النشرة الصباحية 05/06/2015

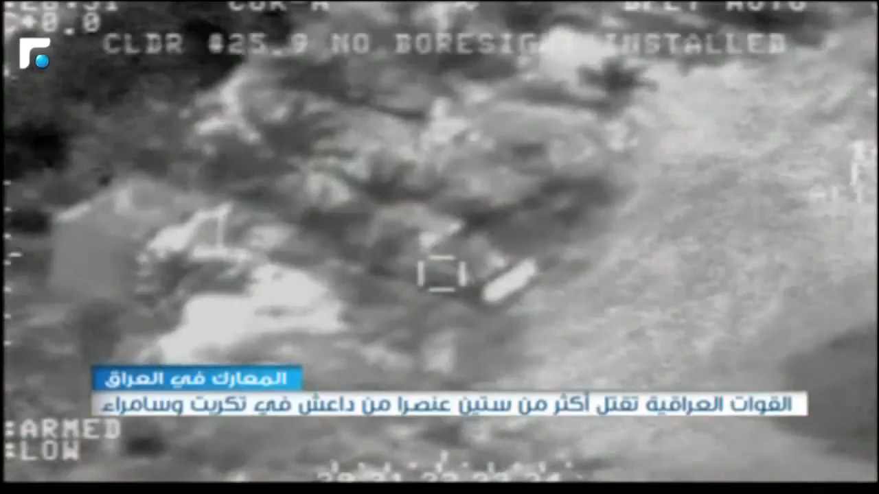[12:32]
التحالف الدولي موقعا مهما عند مدخل مدينة لحويجة كان يستخدمه تنظيم داعش لاعداد السيارات المفخخة تزامنا قالت قيادة قوات الشرطة الاتحادية
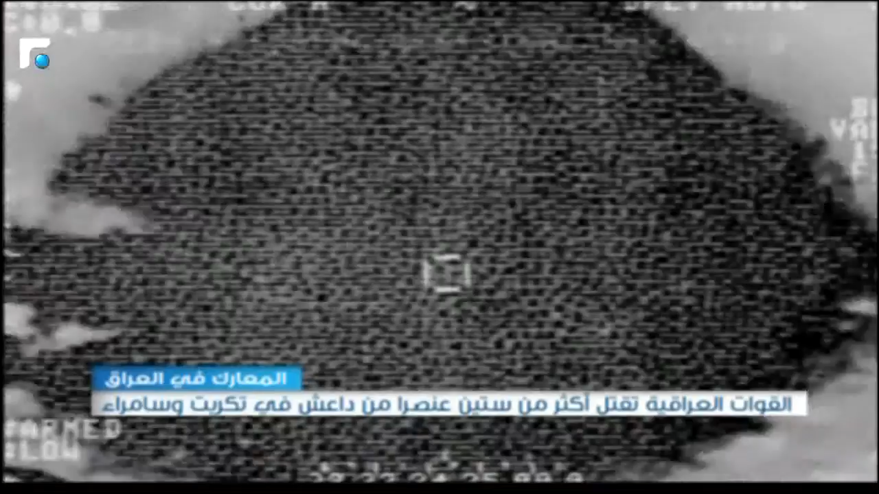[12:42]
انها عززت قطعاتها بثمانمائة مقاتلا من قوات النخبة للمشاركة